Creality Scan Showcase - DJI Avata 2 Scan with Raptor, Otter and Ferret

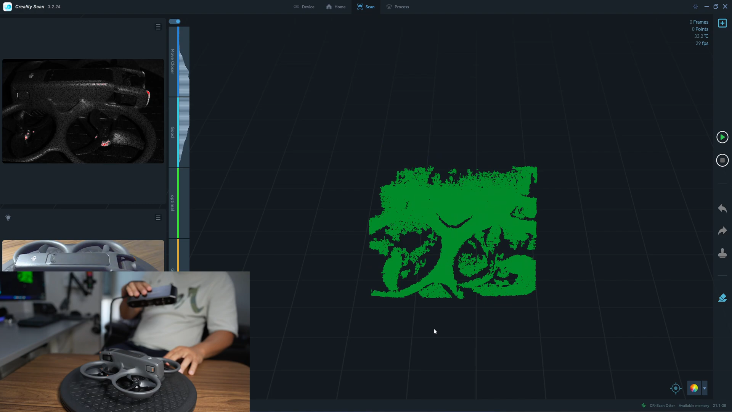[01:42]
it will have some issue with this version of the software so i recommend that you choose no turn table with a geometry mode
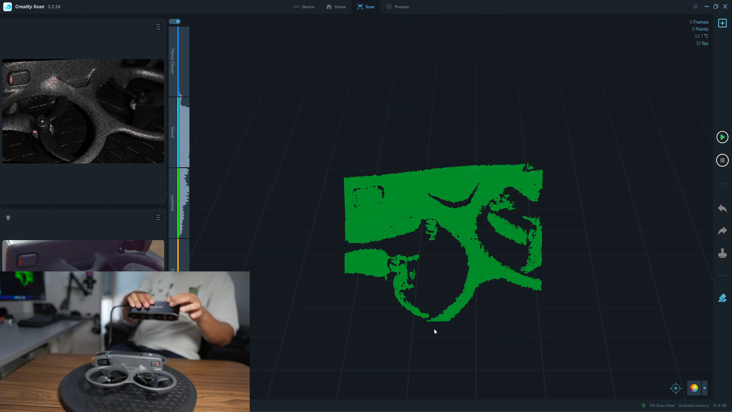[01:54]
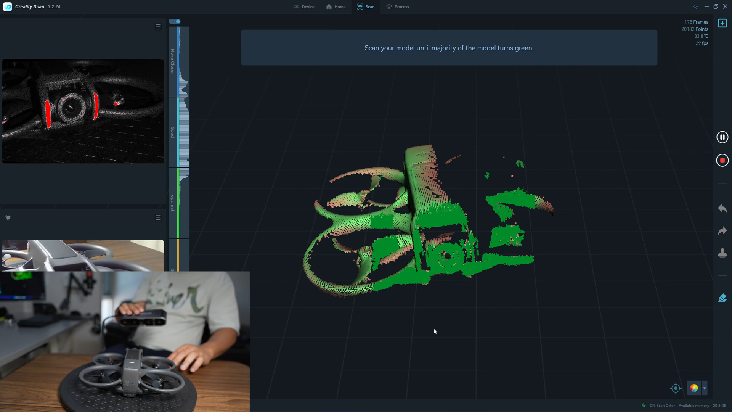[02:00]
okay i have a 30 frames per second and it tracks very well it tracks very
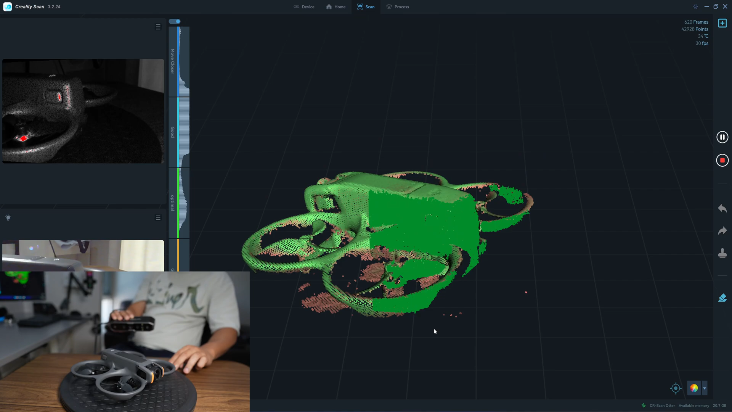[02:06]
well i need to put the scanner on the tripod because i have a 30
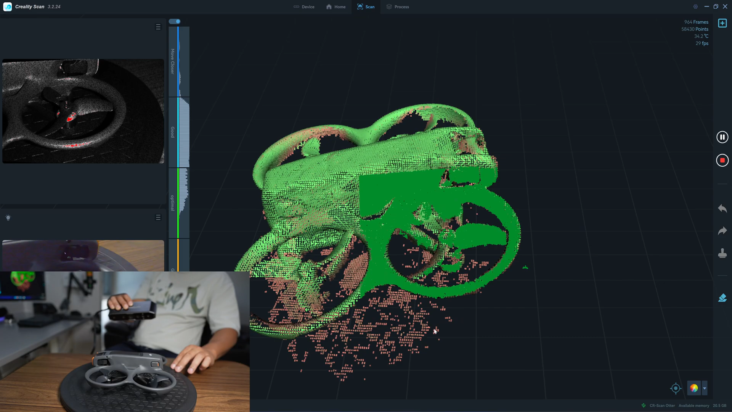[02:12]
frames per second so tripod is not necessary
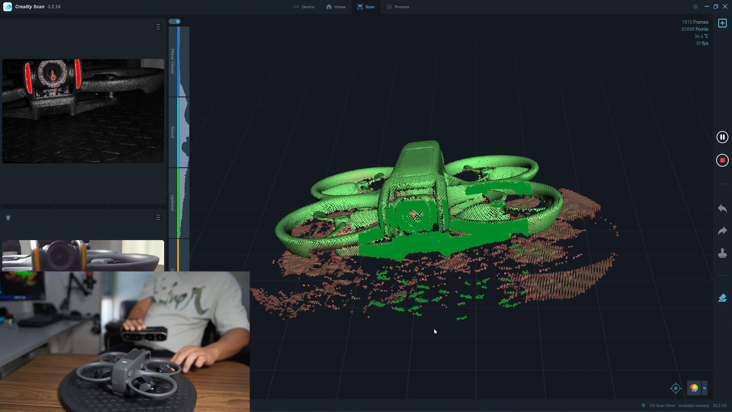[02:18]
okay i think i pulse the scan and then i turn it over
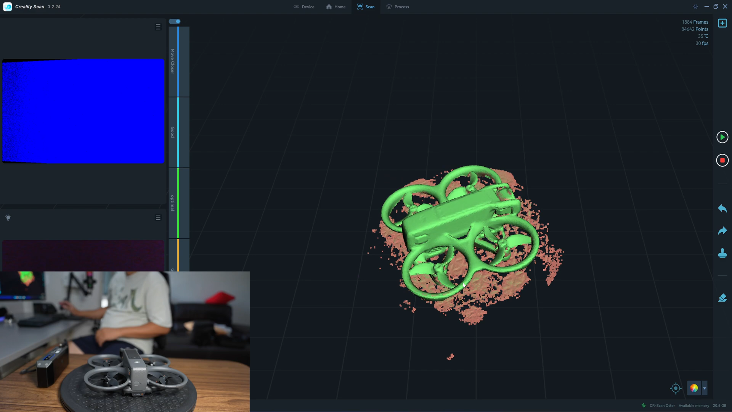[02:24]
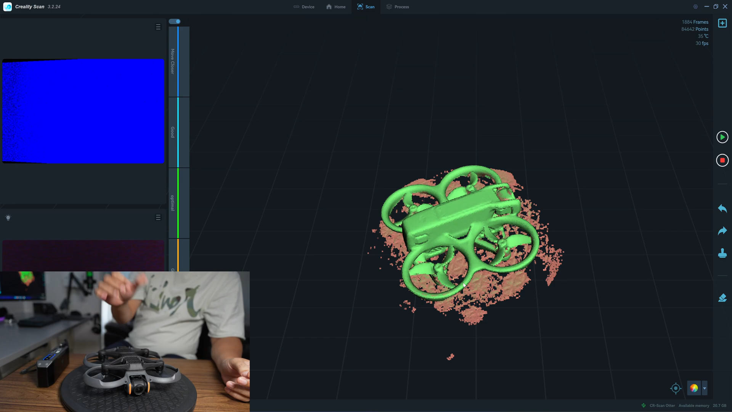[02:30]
okay now it tracks the overlap part so now i can scan the bottom part but you can see that the
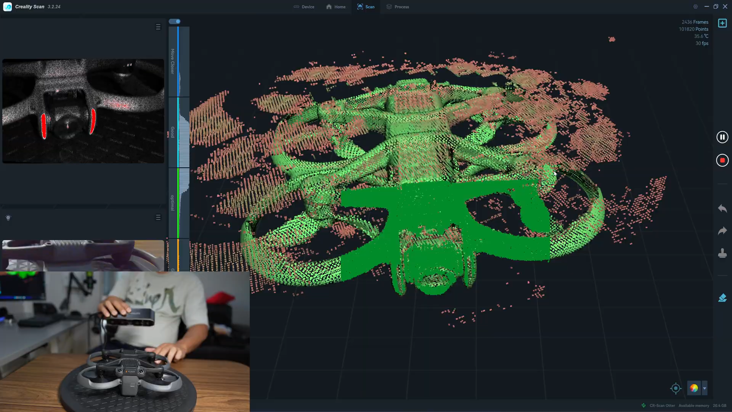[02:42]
turn table also shows in the in the in the display uh with the author is
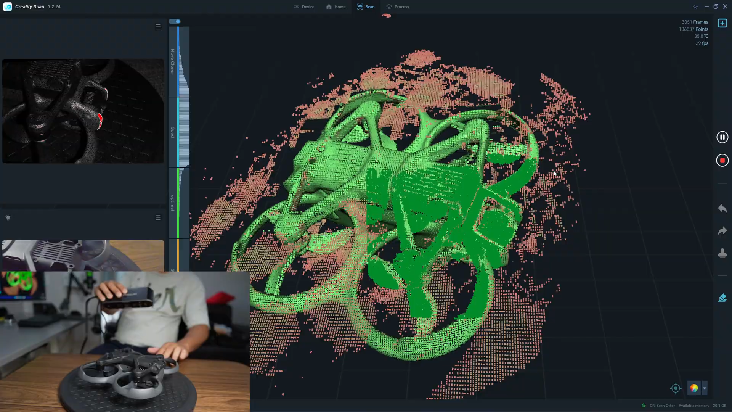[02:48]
is a bit uh difficult to see what has what has been scanned and what has not been scanned
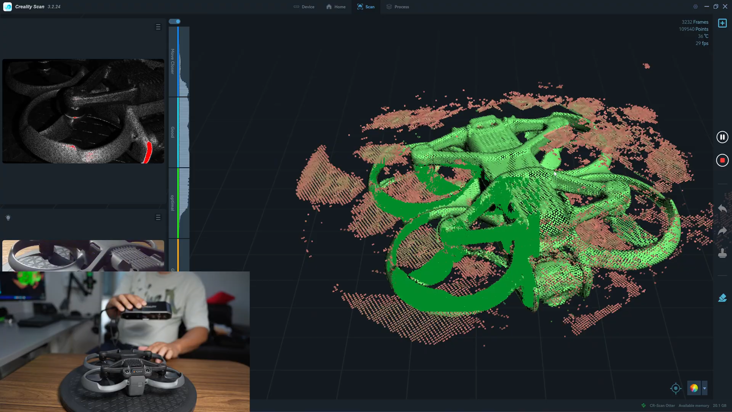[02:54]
because the preview preview resolution is not high
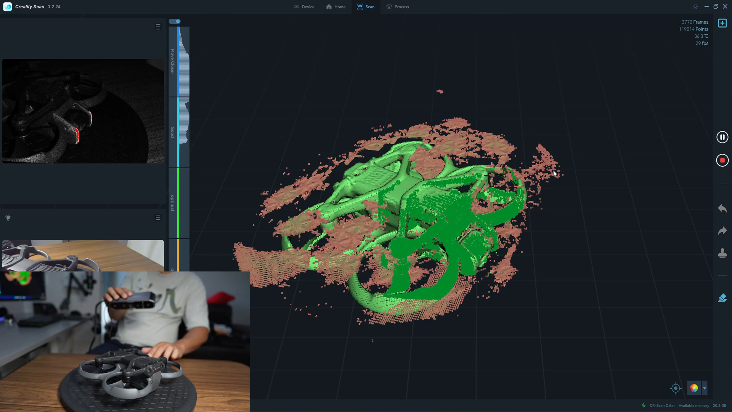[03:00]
but it can track very fast with the author
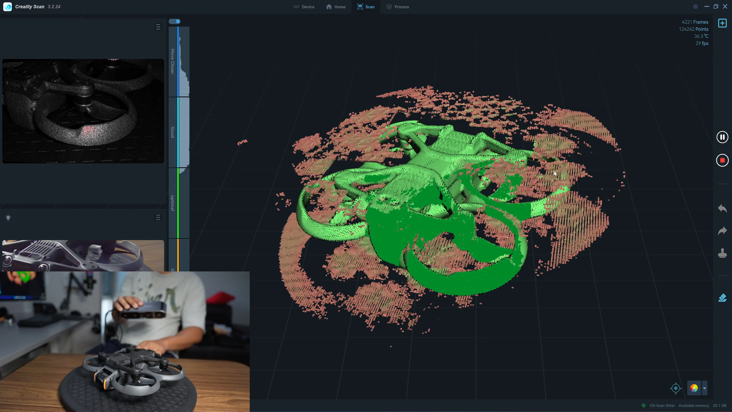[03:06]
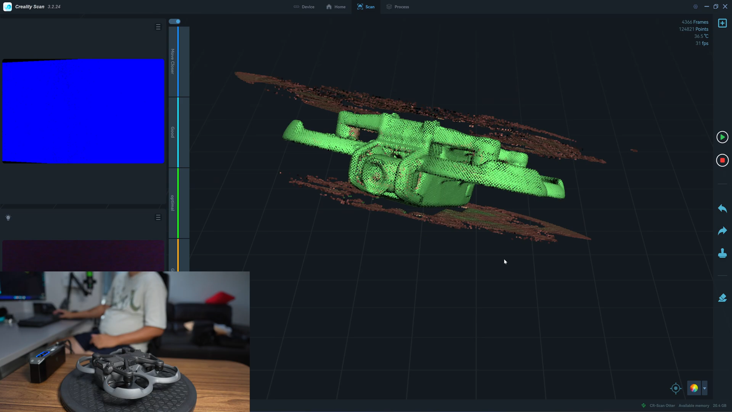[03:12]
uh it's very easy to scan uh it's completely scan uh this is the forward
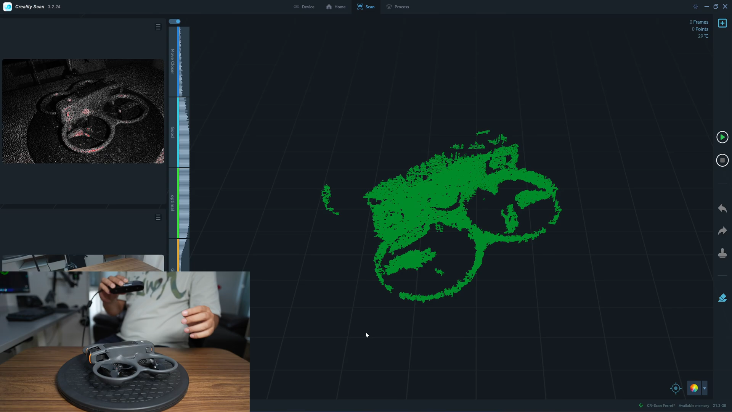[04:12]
the forehead is uh is for scanning a larger object let's see how well it can scan a small size object
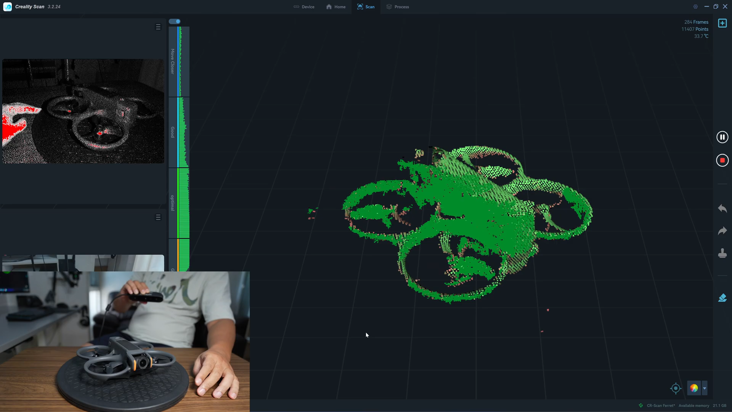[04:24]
uh there's no speed indicator so i don't know what uh speed
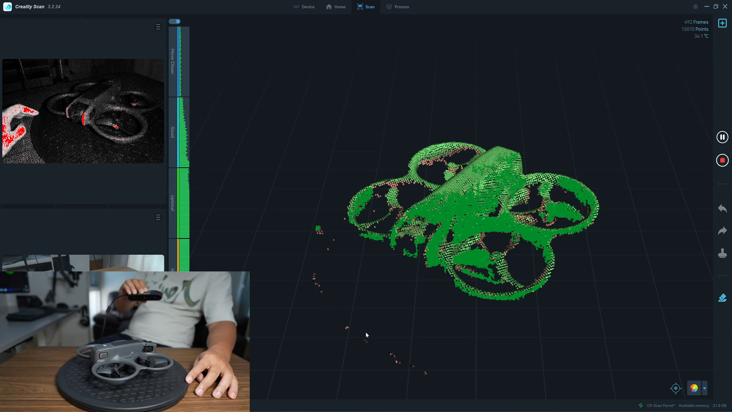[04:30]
that the forehead is scanning but i can tell that it's slower than the author
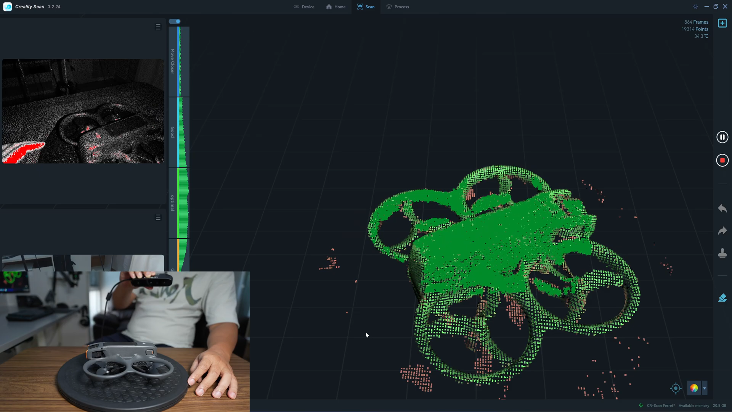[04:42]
okay i think we have enough points so i will uh set this forward
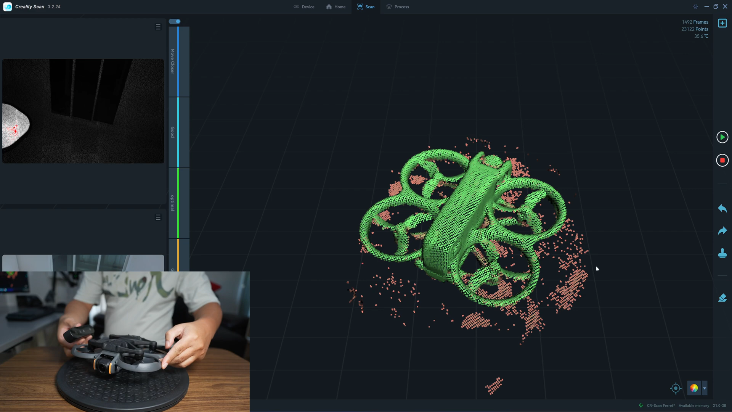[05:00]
okay and see we can uh retract the scan
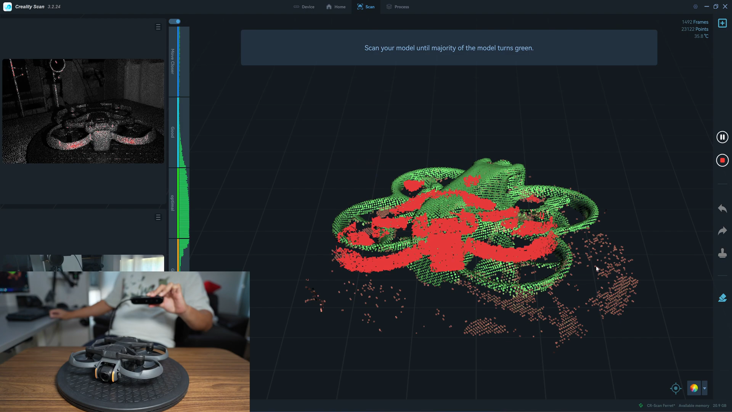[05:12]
it's look like that the the forehead cannot uh retract the object no it cannot retract
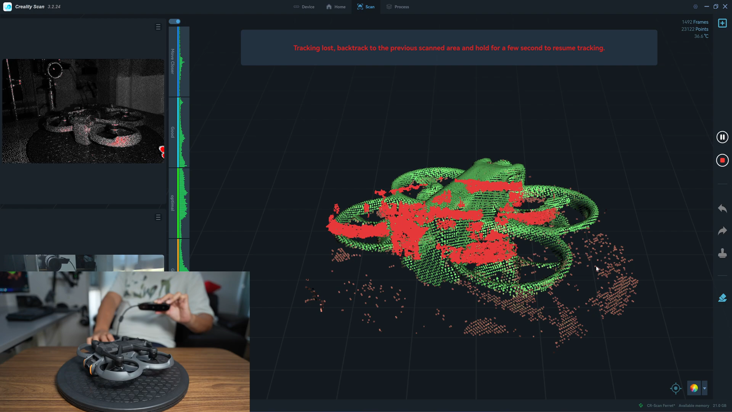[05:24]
so
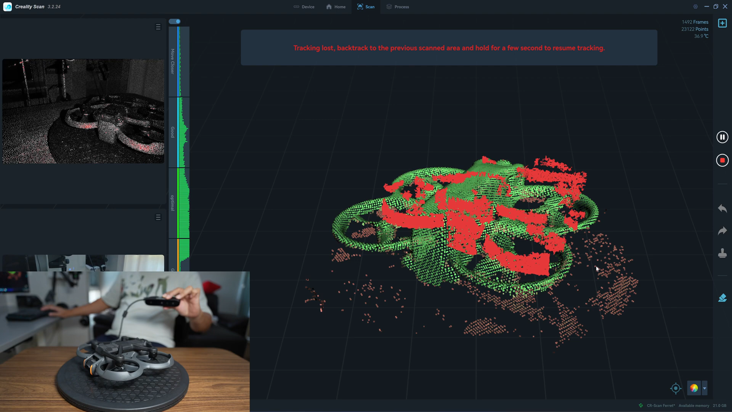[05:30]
i'll stop the scan now
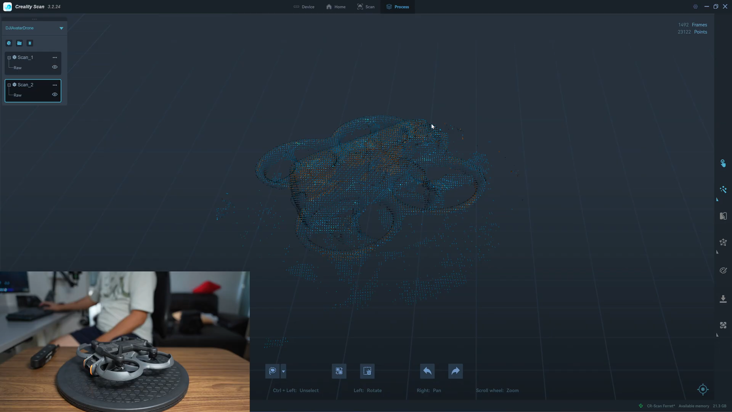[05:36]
okay next i will scan uh with the latter in the infrared mode to see how it